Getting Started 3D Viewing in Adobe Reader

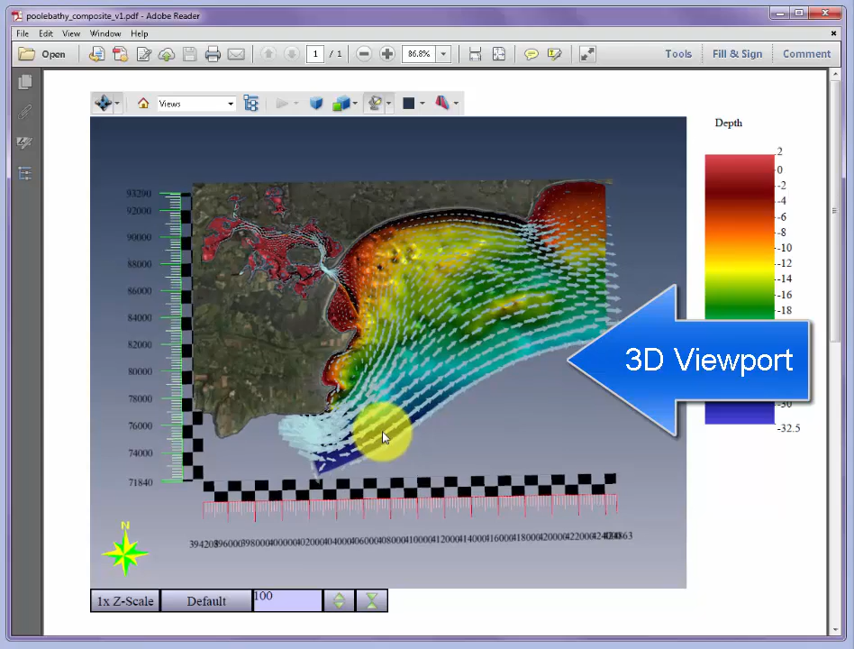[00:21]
As soon as the mouse crosses over into the 3D view, a toolbar appears across the top of the page.
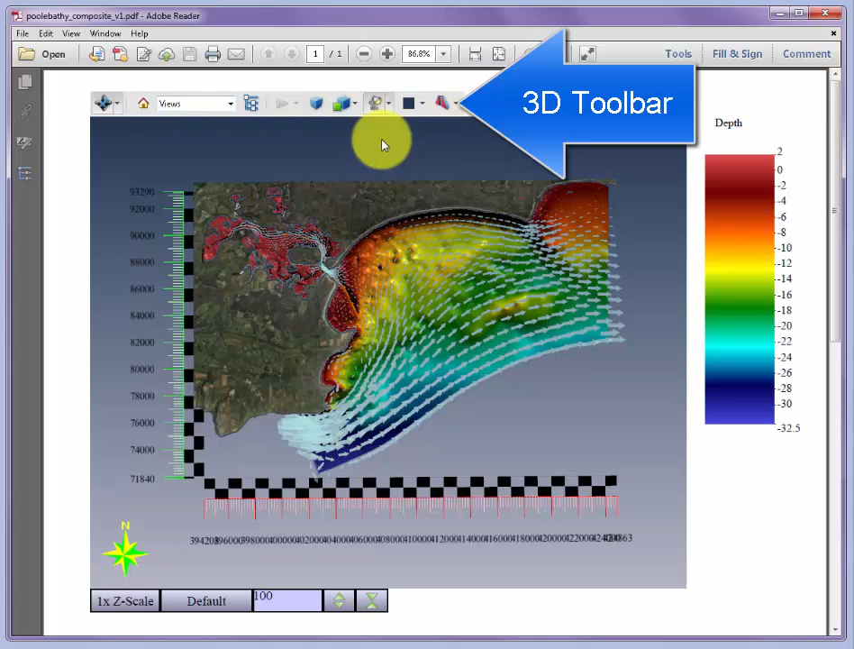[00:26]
This allows you to give quick navigation, for instance snapping to the default view when it first opens,
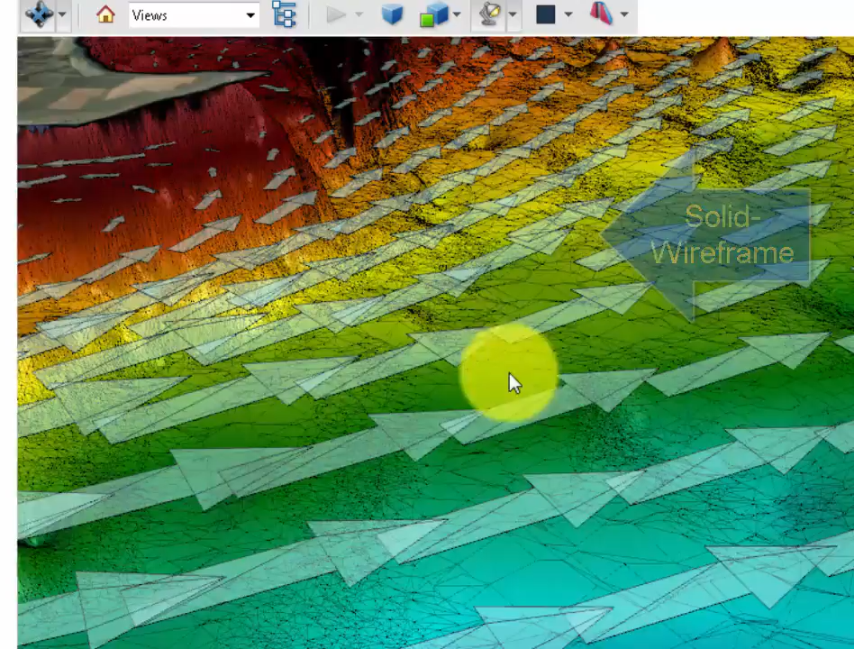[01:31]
appearing within the bathymetry of this model.